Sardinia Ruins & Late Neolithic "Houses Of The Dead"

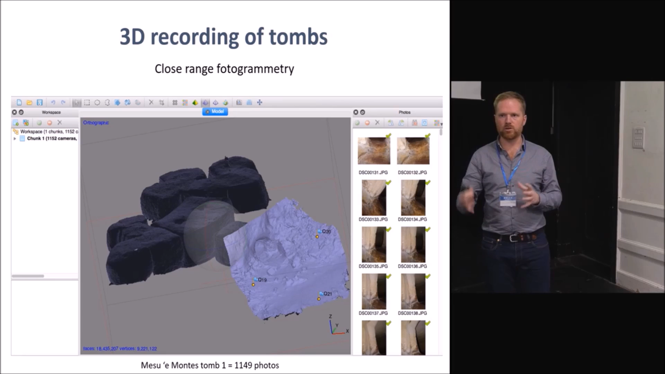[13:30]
But one of the issues with photogrammetry as you know is that they tend to create that floating model so you have 3D models but you don't know where the north, the south, the top, the bottom so you can just try to reorient manually your 3D model that's not very accurate. So that's why we
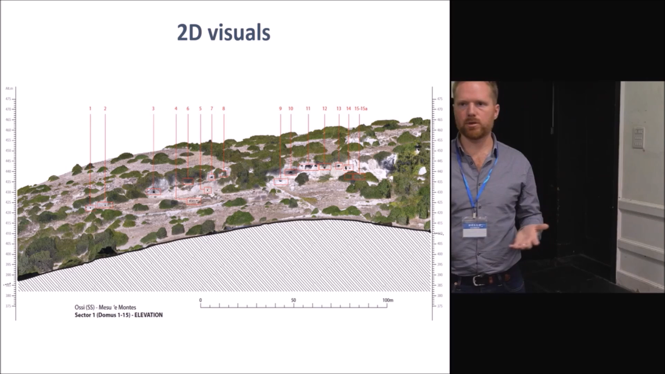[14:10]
documentations are usually small black and white contour maps of the tubes and that's pretty it so it's good to have this more contextual information and visuals about those tubes. So we we use as well the 3D models to create again those more conventional styles but maybe more detailed plans and cross sections just to give you a few examples. So that's a plan of two.
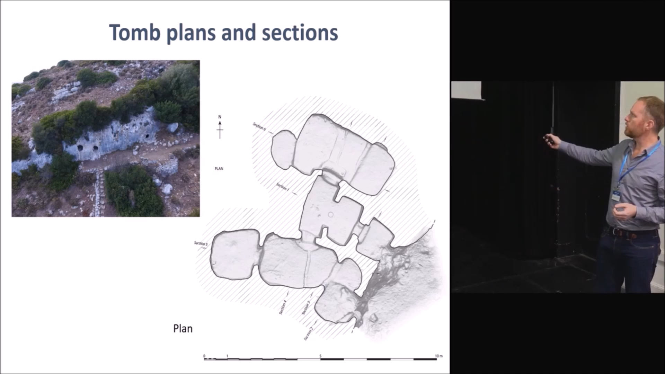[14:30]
Number one if you re-euthanize as well the entrance, the main chamber and then the set, the very old stairs on the side. A cross-section as well just with a human scale here and the chamber and the main chamber are some details as well of the decorations which you can also see it too. Very nice photographs by my local colleague Nicola Castanque.
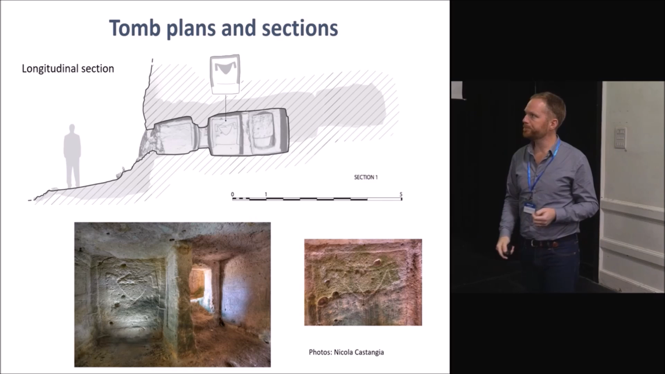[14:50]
Working on this georeference model we're also interesting to think about some archaeological questions as well and
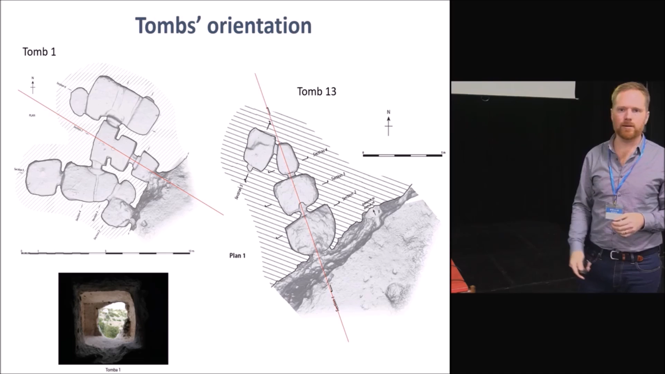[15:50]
doorways you can answer something like this here you can see exactly where the the tomb is pointing at but you can also double shine this by you know creating that just just lines of the plan and in this case what was interesting is that the uh we realized that the tombs were not